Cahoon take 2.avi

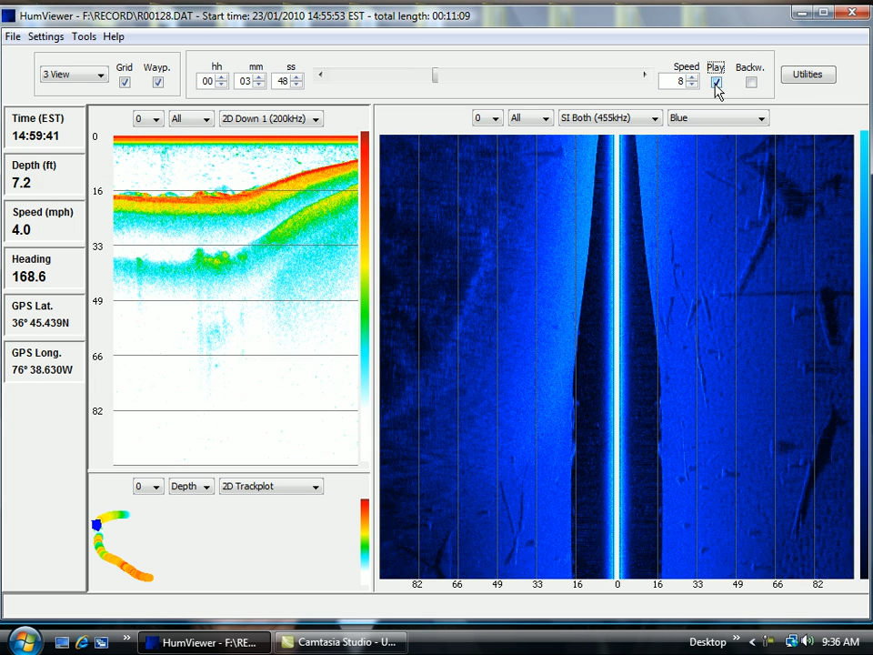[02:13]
On screen: depth 7.2 ft, speed 4.0 mph
There's like giant holes in the bottom. I'm not sure what that is. Here we go. We're getting shallower here. When I stop it, you can see I'm only in about 5 feet of water. That's why it's real skinny under the boat here. Going over a little point, I think.
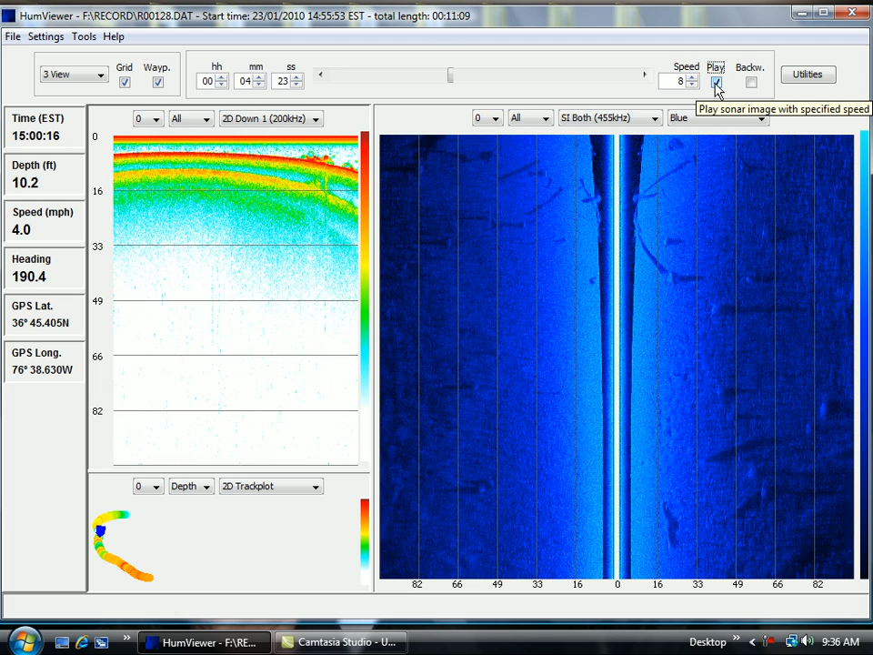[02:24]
On screen: depth 10.2 ft, speed 4.0 mph
And now the water is starting to drop back off. And here we go, and I'm back into 20 feet of water. Not a lot going on. Here we go. Right here, I'll stop it. I crossed over the channel. Right here, you can see I went over the channel. And that's what this area is. You can see a few trees laying across the channel. And here's where I'm at on my track. So, we keep going. Just cruising along in about 14 feet of water. It's getting a little deeper now. I'll just stop it here.
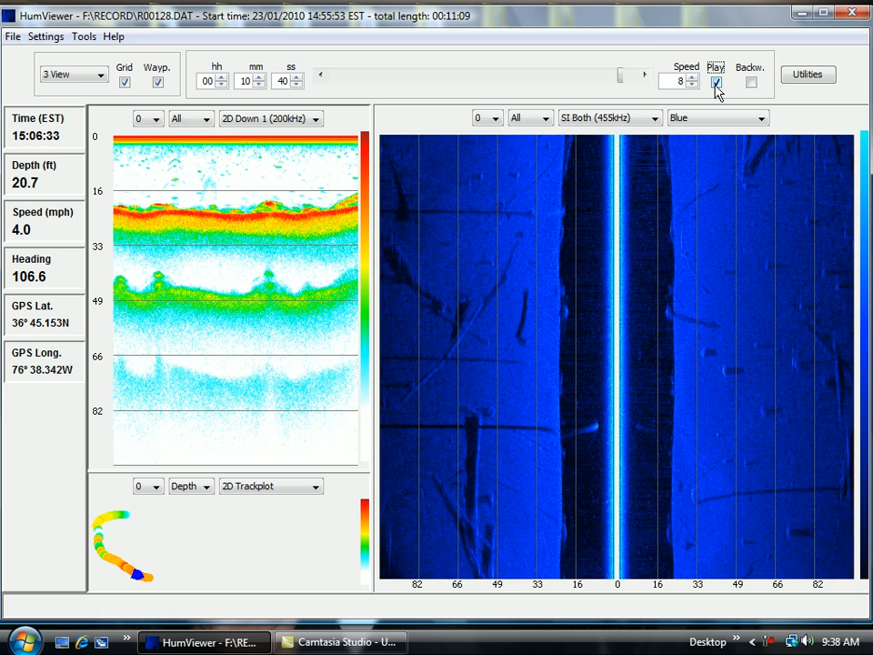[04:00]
On screen: depth 20.7 ft, speed 4.0 mph
We should be starting to head into some shallower water. And like I said, there's nothing but structure on the bottom of this lake. Probably too much structure. Because the crappie can be spread out everywhere. And there we go. I'm at the end of my track here. I'm still in 21 feet of water. But there you have it.